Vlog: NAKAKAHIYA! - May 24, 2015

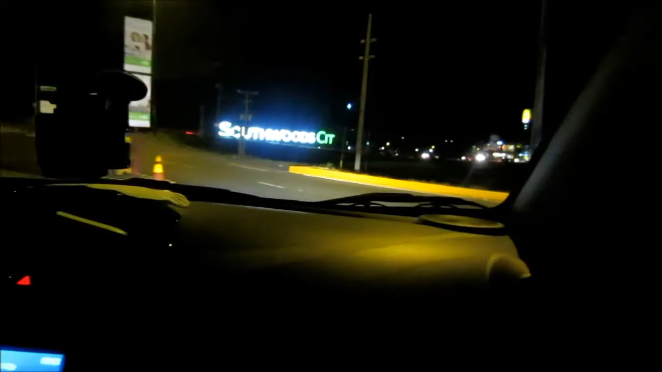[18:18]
Oopsie! Uy, grabe itong jeep, oh!
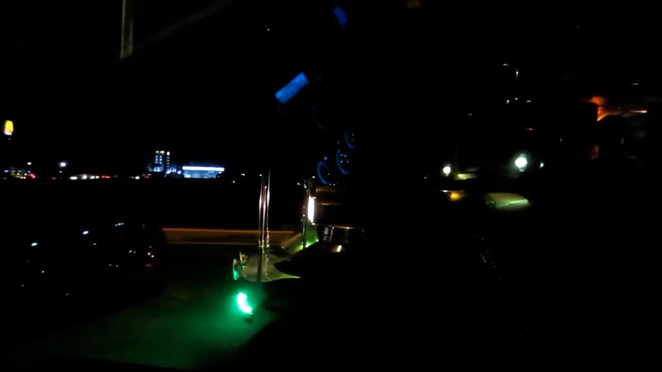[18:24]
Grabe! Sige, Ben! Kita naman ng ano, eh!
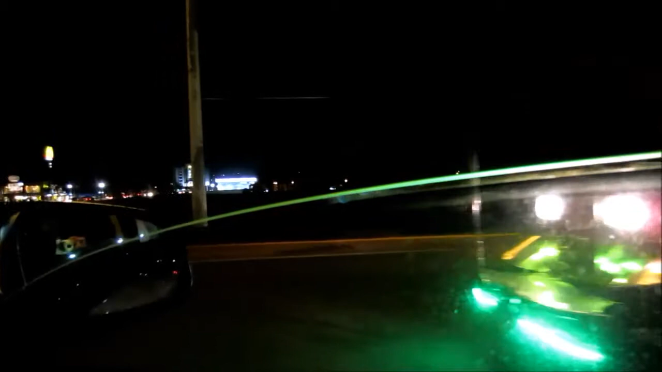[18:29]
Ano na nga kami? Sinisingit, Ben!
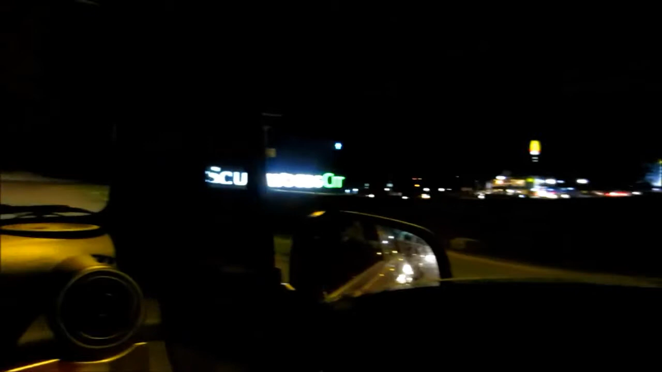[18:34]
Hindi na kita po, Ben, yung video mo. Oo, pinakita niyo yung camera ko siguro. Kita nga nakasignal, eh. Tsaka nakauna tayong nakalagpas ng ano, ng tol.
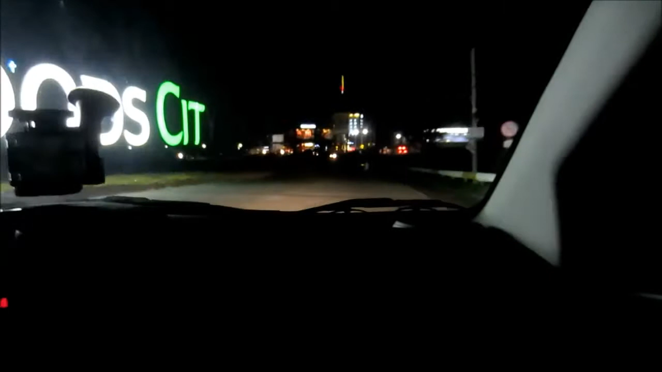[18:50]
Grabe, basos ng ano.
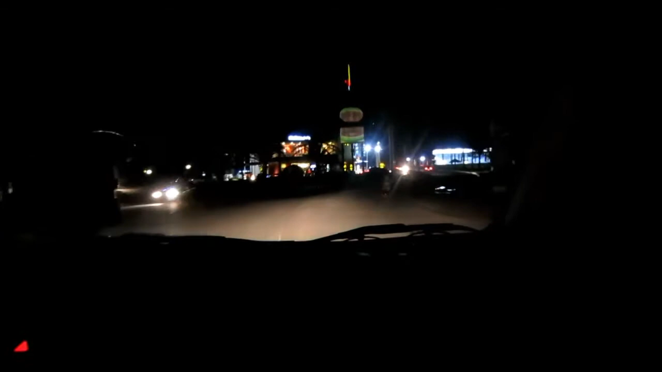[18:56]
Pilit pa niya eh.
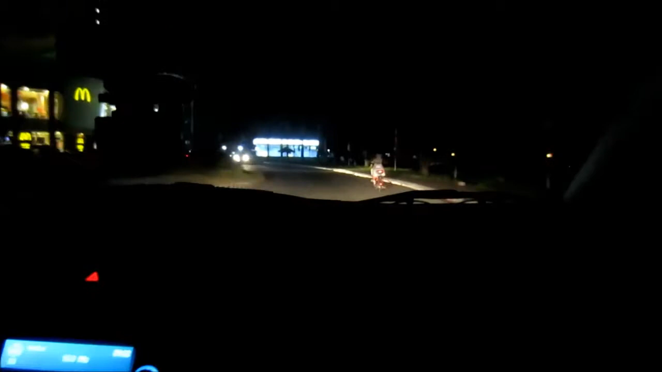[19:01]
Nasa likod lang ba? Nawala yata. Hindi, nag-distance siya. Nag-stay?